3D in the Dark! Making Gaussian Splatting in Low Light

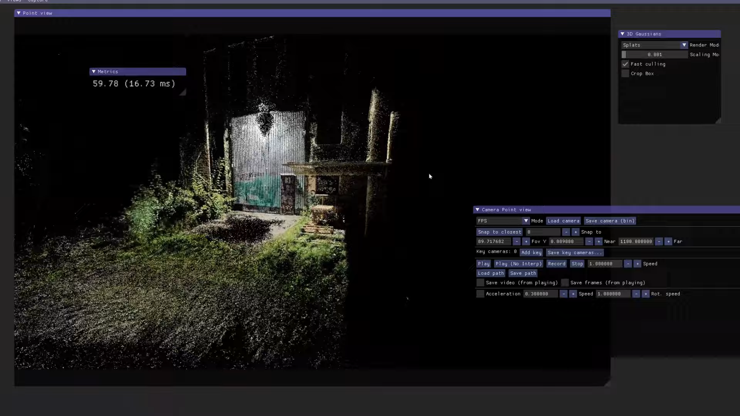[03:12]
was so light because it doesn't find enough reference points in the dark source
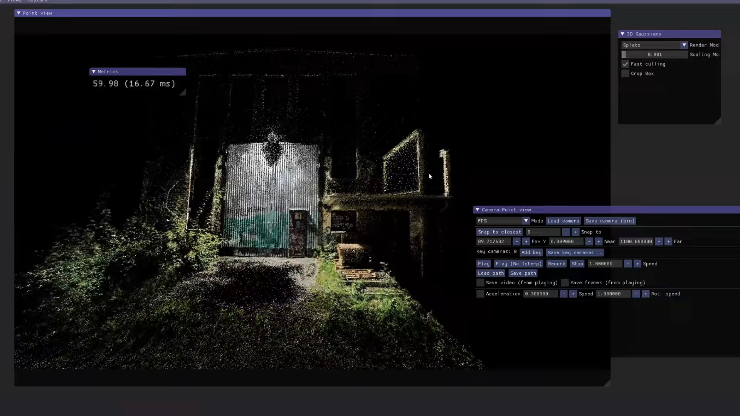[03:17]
images and the model therefore remains much smaller and lighter so
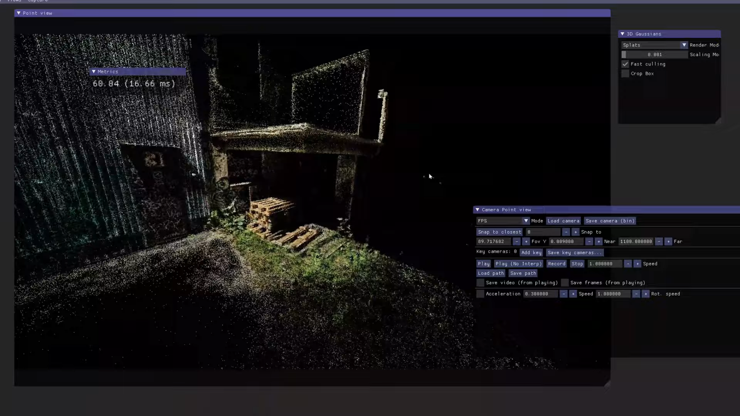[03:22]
the end result turned out to be surprisingly good I was amazed how the gawson's translation managed to